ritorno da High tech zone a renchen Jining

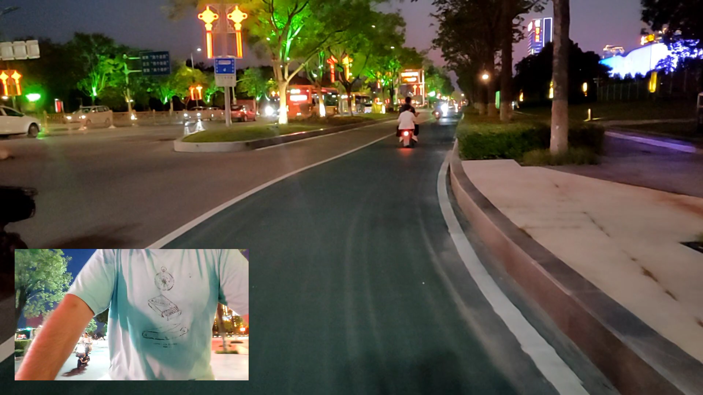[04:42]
sono vissuto qua guarda, guarda, guarda, guarda che roba un panorama di guarda, guarda, guarda sopra guarda, guarda
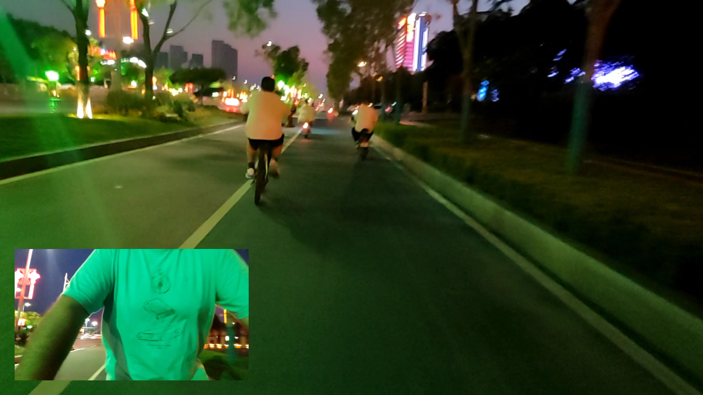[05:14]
Questa zona qua è un spettacolo, Agent Place.